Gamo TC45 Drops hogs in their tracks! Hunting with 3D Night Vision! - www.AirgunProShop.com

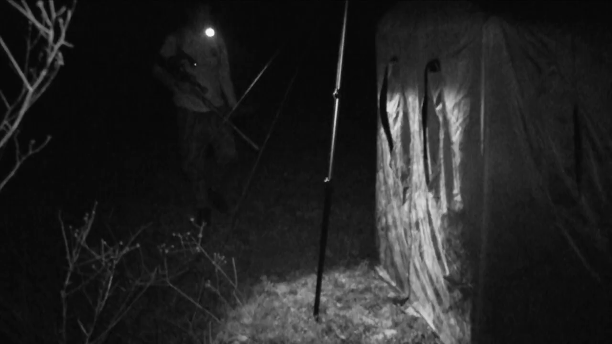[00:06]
I'm going to try to sneak down there to the field blind.
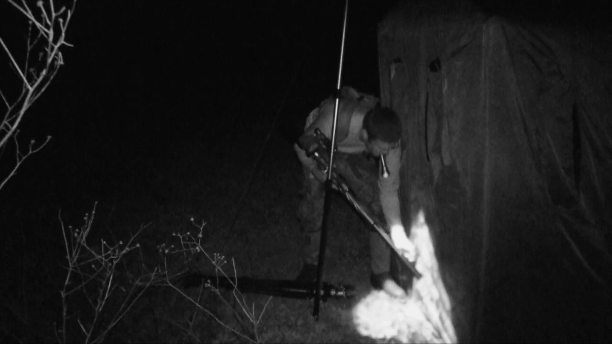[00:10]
It's that new set that I made, new bait sight. For the past five nights, they've came in four of the nights at 3 a.m.
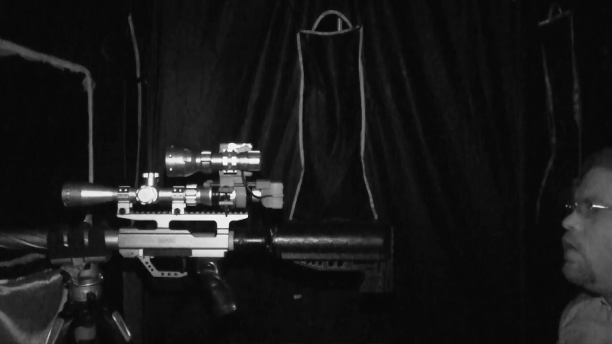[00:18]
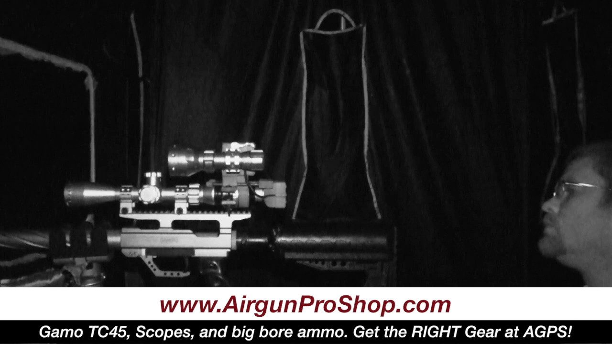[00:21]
So what we're using tonight is going to be the Gammo TC-45 from airgunproshop.com. It shoots a .45 caliber. I'm using a .350 grain pellet in this. And then of course, the 3D Night Vision slip-on rifle scope unit. This unit is only $399.
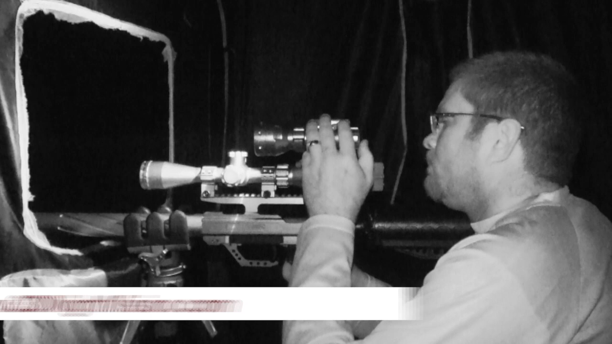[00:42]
It slips on the back of your existing day scope and gives you night vision.
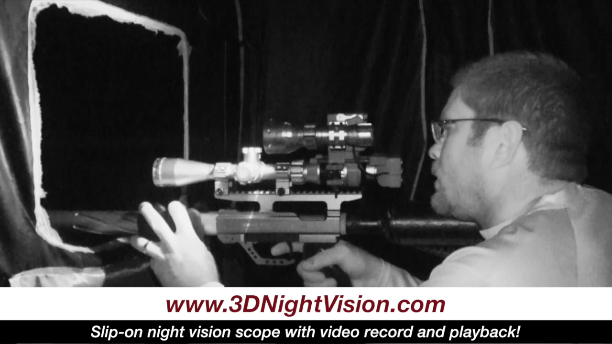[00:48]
It gives you the ability to record and playback your footage so you can see where you hit the animal. So on and so forth.
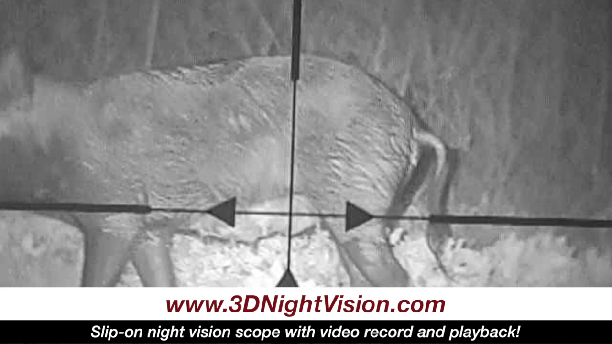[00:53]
But that's what we're using tonight. I'm going to go on and get down here and get in and get set up and everything. And hopefully around 3 a.m. some hogs will come in. So y'all stay with us.